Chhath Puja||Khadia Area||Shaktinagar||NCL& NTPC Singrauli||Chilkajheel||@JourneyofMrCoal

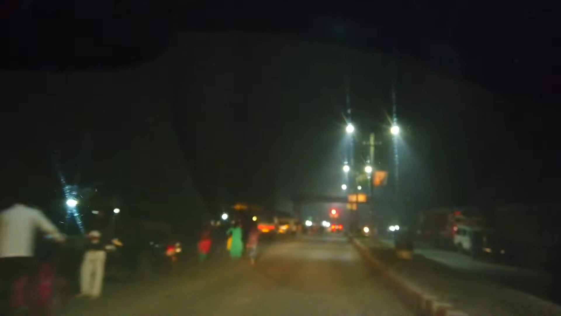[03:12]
चलिए चलते हैं, आपको लेके चलते हैं शक्तिनगर।
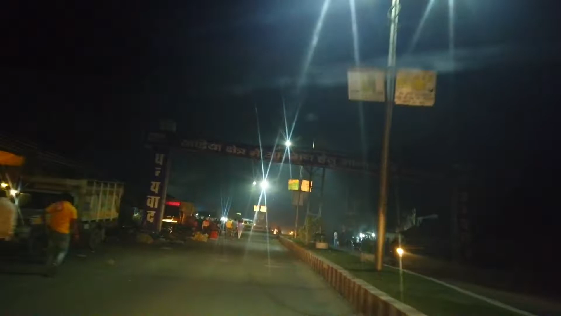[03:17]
अभी फिलहाल हम लोग बस स्टैंड से होते हुए, और शक्तिनगर में चिल्का झील में बहुत ही भव्य तरीके से आयोजन किया जाता है, वो आपको दिखाते हैं।
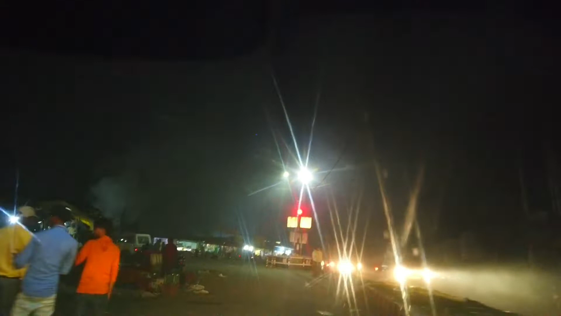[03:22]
फिलहाल मार्केट पूरा उठता हुआ बस स्टैंड का,